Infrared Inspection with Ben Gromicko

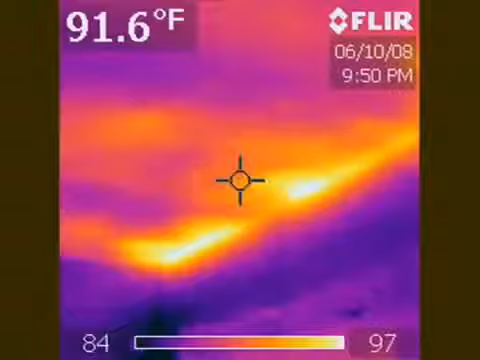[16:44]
On screen: spot 91.6°F
And what you see in the picture now are the bays where the roof rafters are.
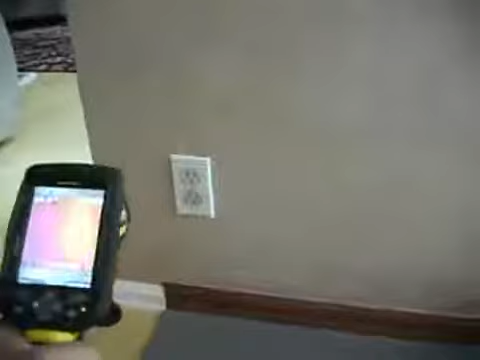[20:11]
Here's another receptacle, wall receptacle on the exterior wall and the signature of excessive amount of heat coming out of that receptacle.
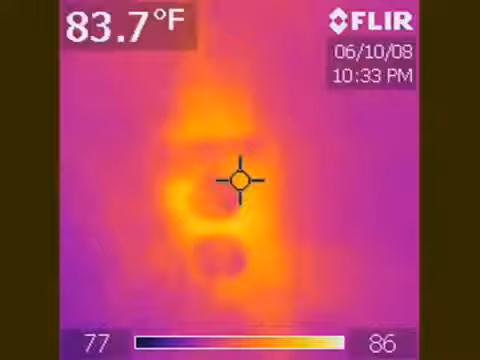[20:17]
On screen: spot 83.7°F
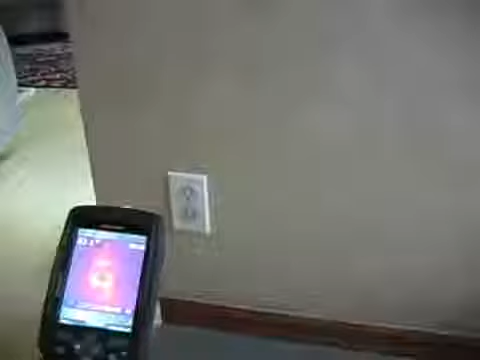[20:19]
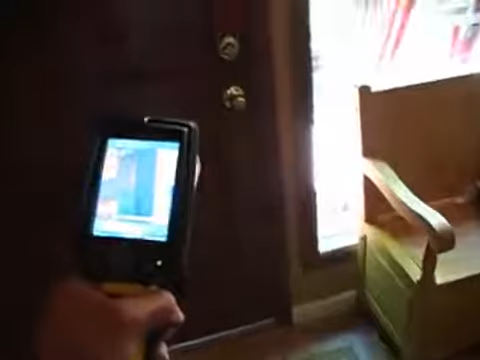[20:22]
So here's the front exterior door. Take a picture of the area where there's lack of weatherstripping.
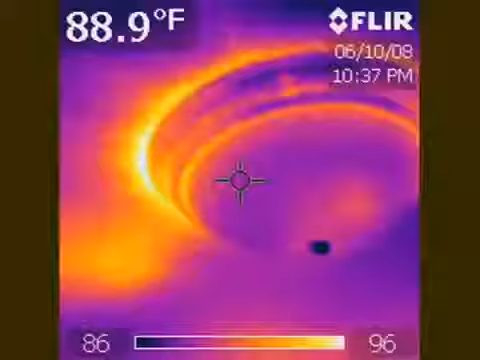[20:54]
On screen: spot 88.9°F
And it too has that same problem of energy loss.
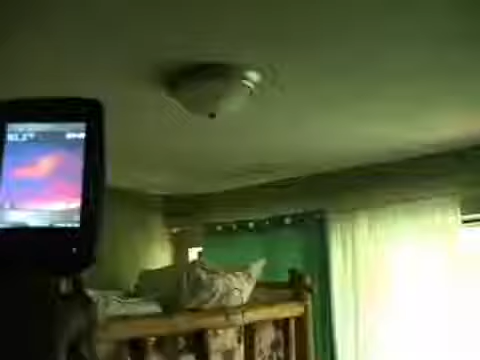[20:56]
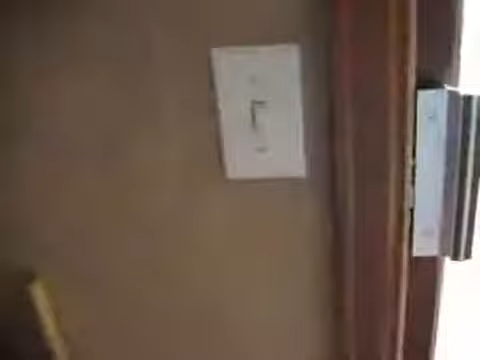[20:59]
You can check wall switches for heat loss, like at this switch.
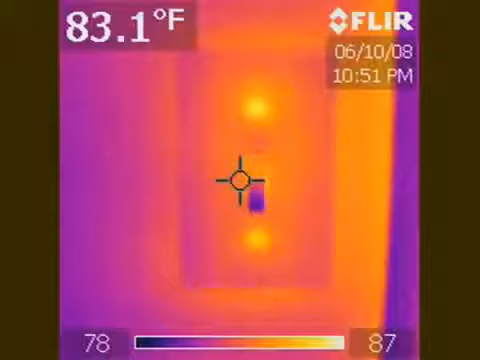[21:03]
On screen: spot 83.1°F
So scanning around, we can see there's another ceiling area.
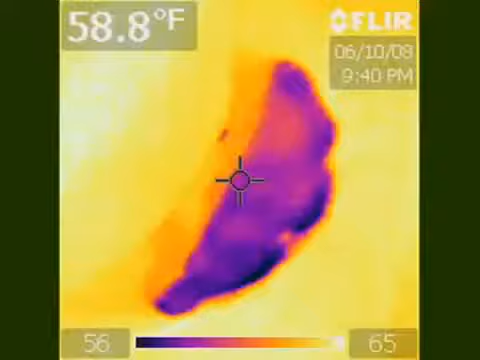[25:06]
On screen: spot 58.8°F
We have, I guess, a leak coming from the wax seal.